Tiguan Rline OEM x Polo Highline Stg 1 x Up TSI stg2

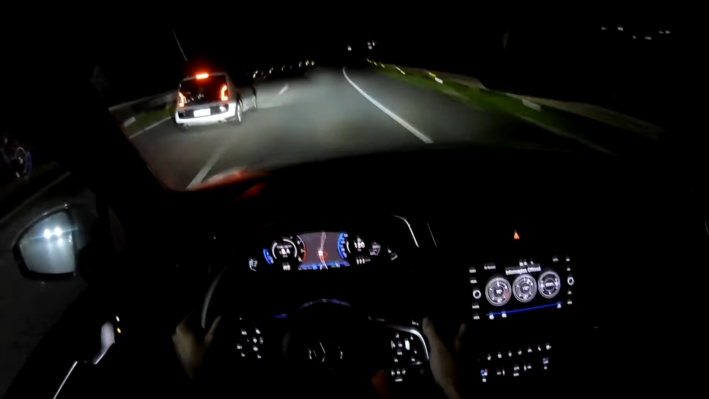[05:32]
Mas peguinha deu bom, certo? Vamos ver agora o up contra a Tiguan aqui, certo? Então, pessoal, vamos dar uma puxada aqui agora. Up contra a Tiguan R-Line, certo? Vamos ver o que é que vai dar aqui.
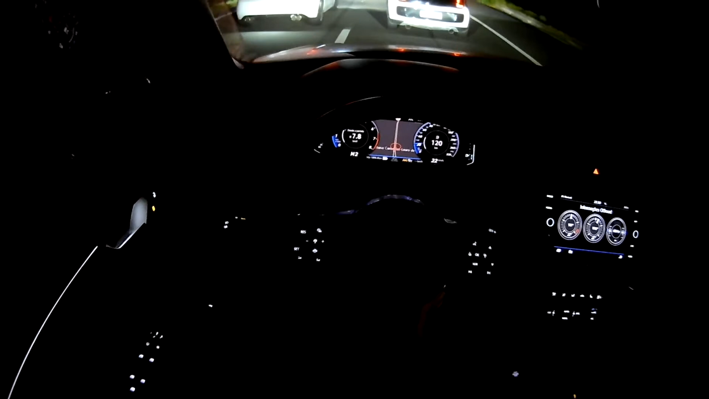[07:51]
Tirar o pé já, porque senão busca. Observe como o up vai buscando, ó. O Polo, por ser automático, ele sempre vai sair na frente.